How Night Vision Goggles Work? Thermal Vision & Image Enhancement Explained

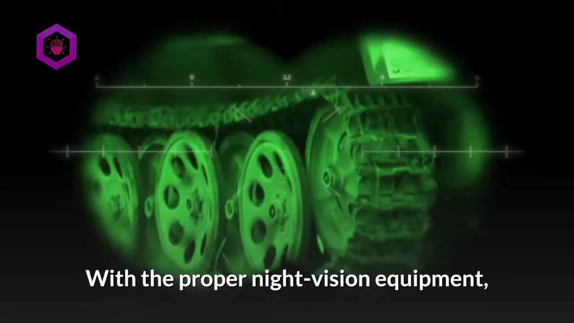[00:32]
With the proper night vision equipment, you can see a person standing over 200 yards away on a moonless cloudy night.
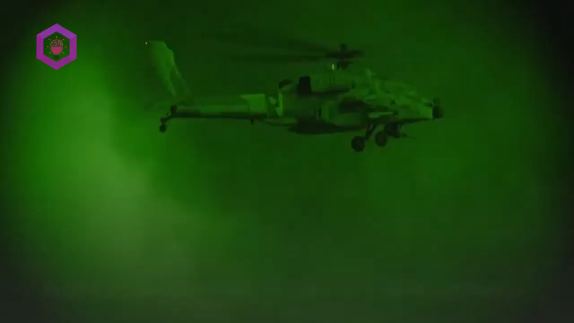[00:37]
Night vision can work in two very different ways, depending on the technology used.
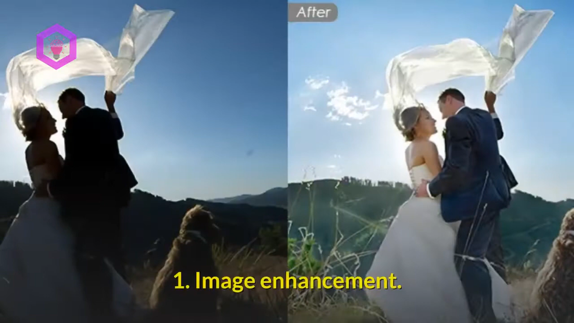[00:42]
Image enhancement. Image enhancement amplifies existing light. This makes images easier to see.
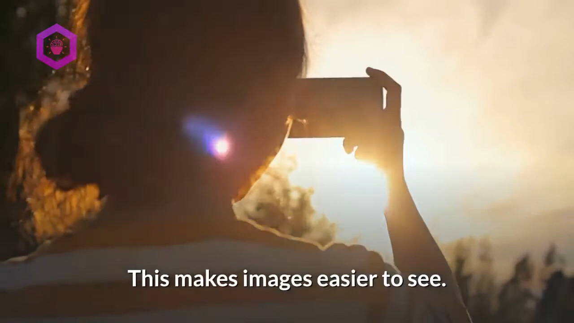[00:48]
Even on the darkest nights, tiny bits of light are present. Some of this light may be infrared light that people can't see.
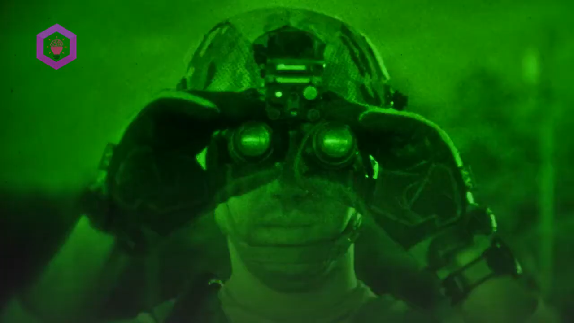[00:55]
Night vision goggles using image enhancement technology, collect all the available light.
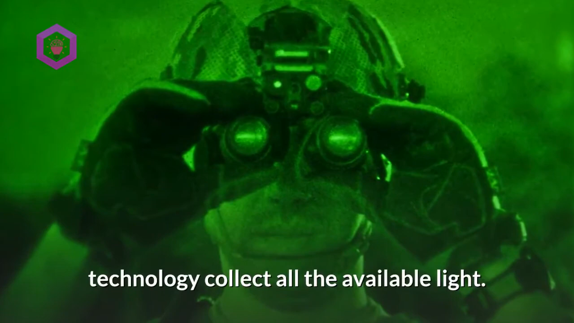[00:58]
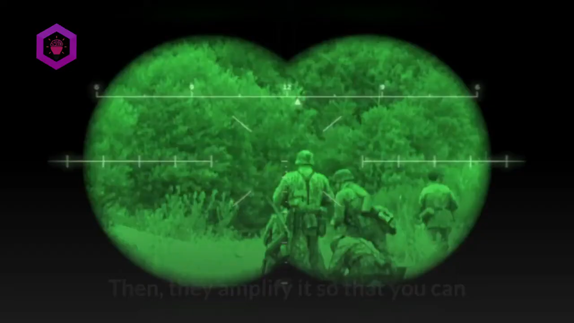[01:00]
Then, they amplify it so that you can easily see what's going on in the dark.
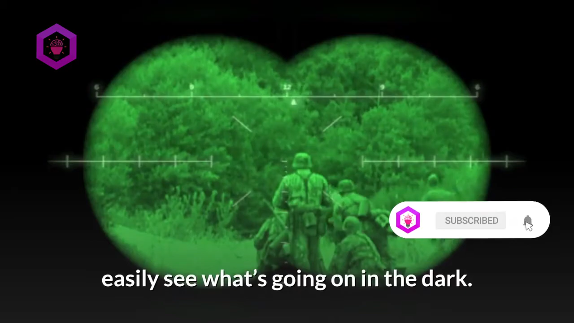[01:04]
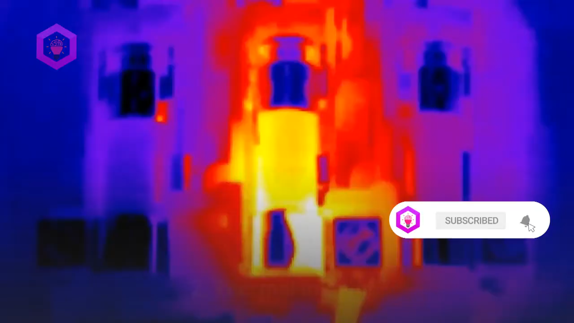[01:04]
Thermal imaging. You know that this technology has to do with heat.
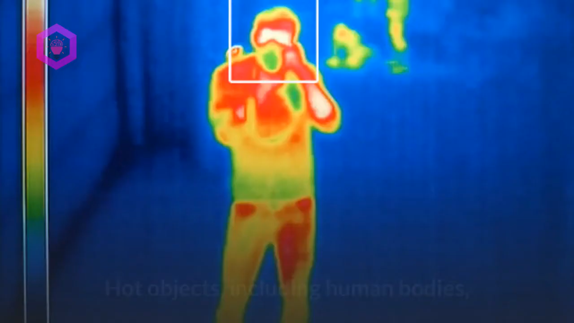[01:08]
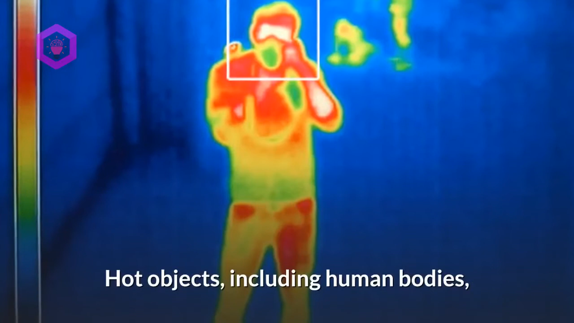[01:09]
Hot objects, including human bodies, give off some heat in the form of infrared light.
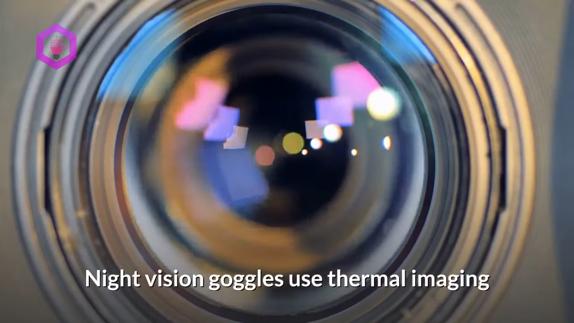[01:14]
Night vision goggles use thermal imaging technology to capture that infrared light. This way, you can see an image of what's going on in the dark.
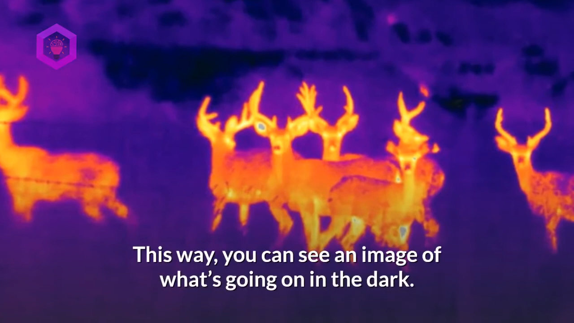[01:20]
It's based on the amount of heat being made by objects.
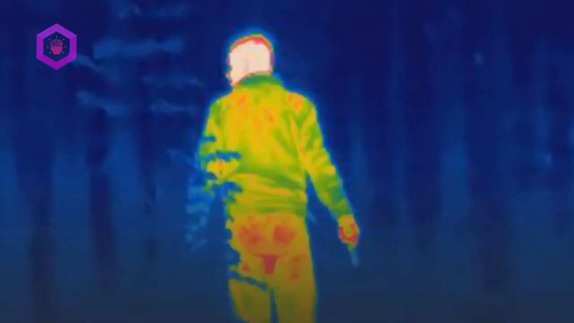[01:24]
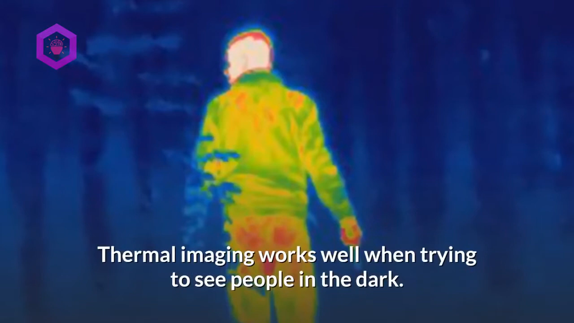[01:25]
Thermal imaging works well when trying to see people in the dark. It's also better suited for the darkest conditions.
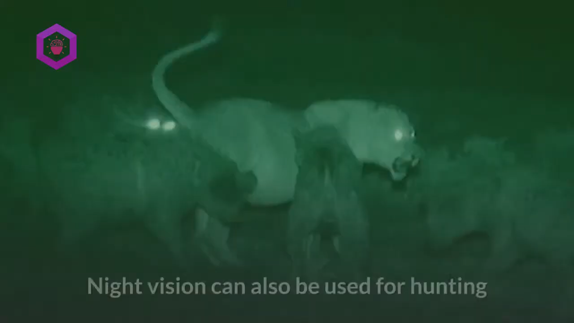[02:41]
Night vision can also be used for hunting and watching animals after dark.
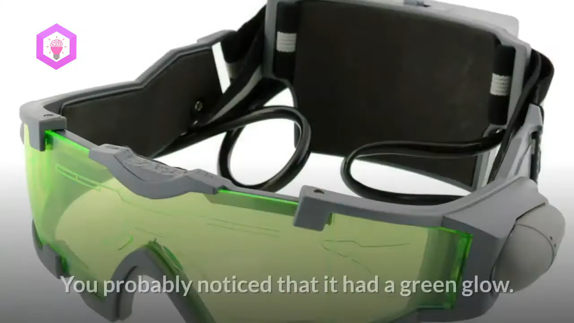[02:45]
You probably noticed that it had a green glow.
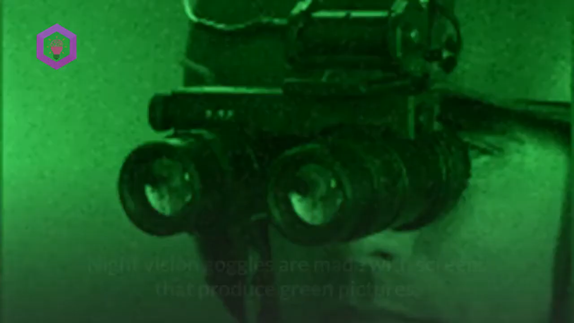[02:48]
Night vision goggles are made with screens that produce green pictures.